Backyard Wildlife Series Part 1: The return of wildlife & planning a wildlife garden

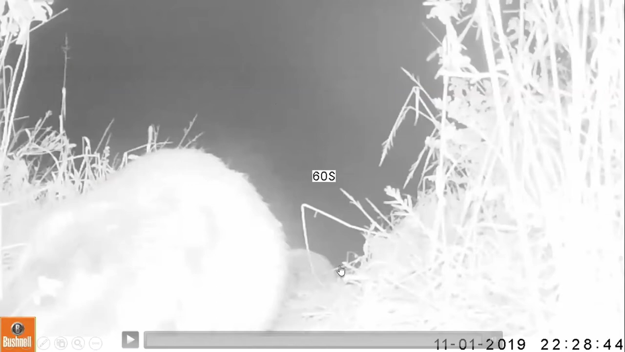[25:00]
They're about maybe 25, 30 feet up above from the pond up the bank. So let's see if this beaver kit will help mom or dad with their work.
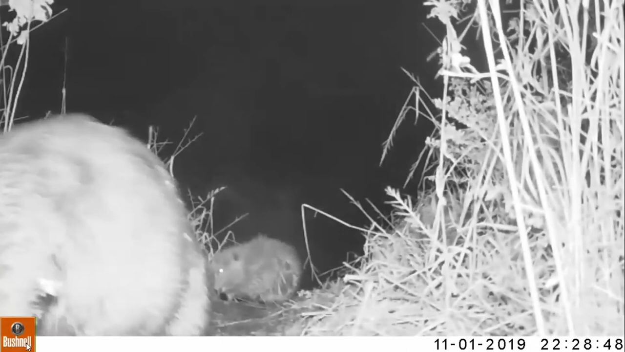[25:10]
There's mom or dad moving some stuff out of the way. Have a listen for predators. And then they go off and do their thing.
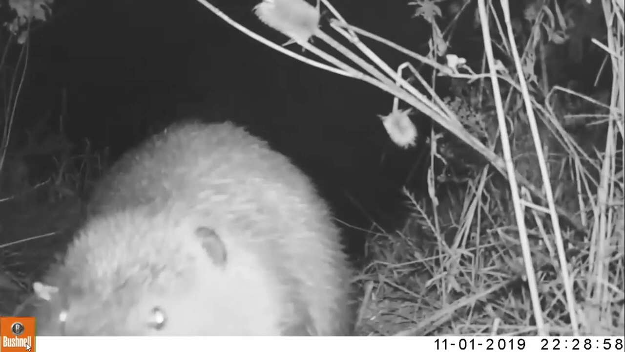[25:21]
And beaver kits, just like when you bring your child to work with you, are just about as helpful. That beaver kit wound up going back into the water. Did not help at all.
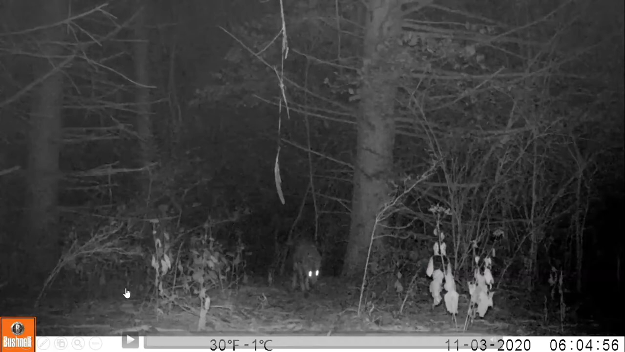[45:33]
All right, so I have here a little video clip of a coyote coming along one of the deer trails in the forests at the northern boundary of Fernald Preserve. And this weird thing hanging down here is actually a turkey feather. One of the other naturalists hung this turkey feather up to try to entice one of the other animals I'm getting ready to talk about into stopping in front of the trail camera and taking a look at it. Now, this trail is used by coyotes a lot.
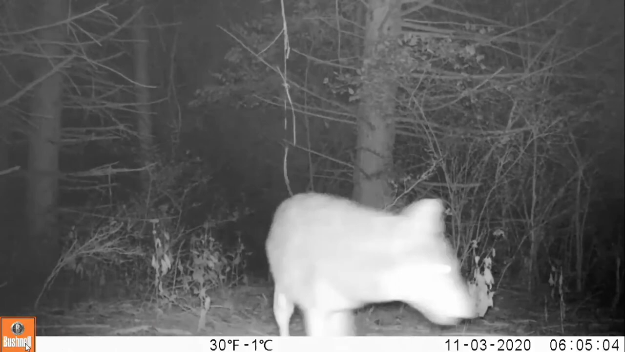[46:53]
And it goes on its merry way. So they are hyper-vigilant, absolutely, and attuned to anything that might be new or strange in their neighborhood.
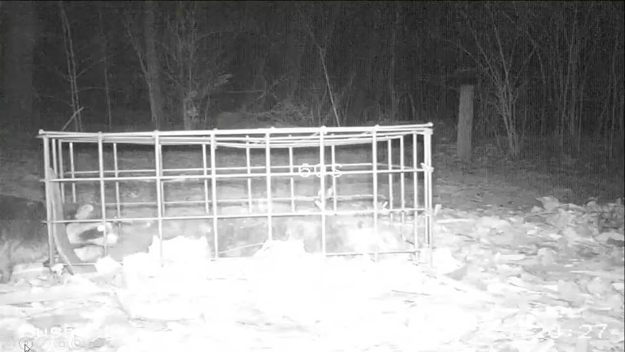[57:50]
Now, as to getting into places where they don't belong, raccoons are surprisingly nimble. This is a wire box that our echo crew have put out in an area off one of the trails. And when they find animals sometimes that have been hit by cars on the roadside, what they will do is put the animal in this and let nature decomposition take its course. And that's if they want to save, say the skull or some of the bones for teaching purposes.